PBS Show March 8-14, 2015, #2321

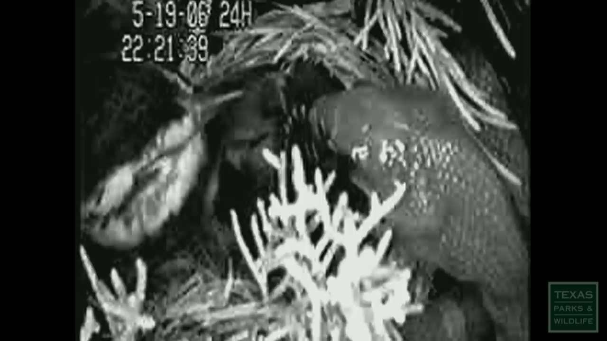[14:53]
One of the warbler's predators is the Texas rat snake.